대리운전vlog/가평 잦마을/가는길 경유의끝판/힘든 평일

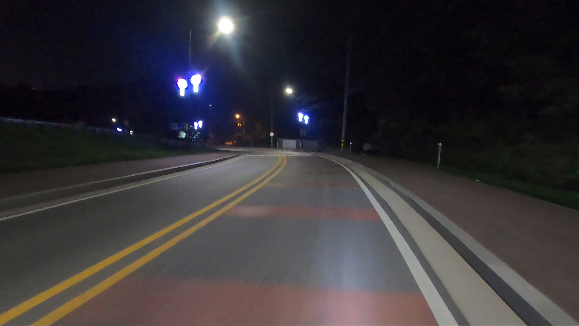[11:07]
자, 짜라라라라라, 동광매운탕이 바로 앞에 있어요. 저기 빨간색 간판 보이죠? 저기가 바로 동광매운탕이라는 곳인데요. 여기서 지금 콜이 나온 거예요. 역시 나의 초이스는 틀리지 않았어. 자, 저기 손님들 앞에 계신 것 같으니까 바로 가서 호평동으로 넘어가는 상황 만들어 보도록 하겠습니다.
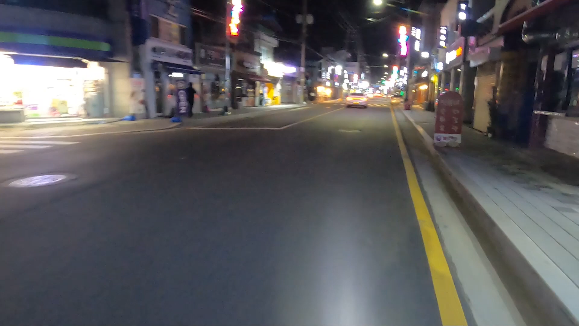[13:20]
이렇게 아주 나름 느낌 있는 번화 느낌 납니다. 저는 여기서 기다렸다가 한 이쯤이면 될 것 같아요. 여기 롯데리아, 여기가 딱이지. 여기서 대기하고 있다가 뭐 콜 잡아서 나가보도록 하겠습니다.